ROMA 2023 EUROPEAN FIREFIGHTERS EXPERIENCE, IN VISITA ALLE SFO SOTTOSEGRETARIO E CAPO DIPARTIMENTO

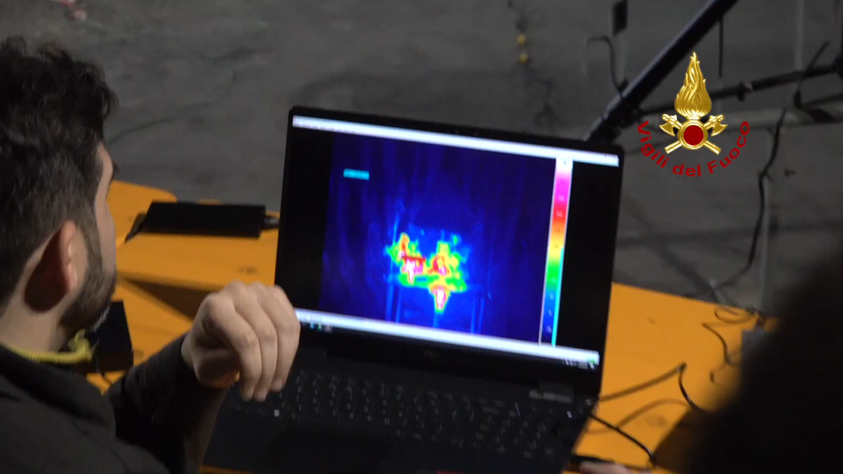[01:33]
Un frame ogni 500. Quello che vedete non è solo fiamma, eh.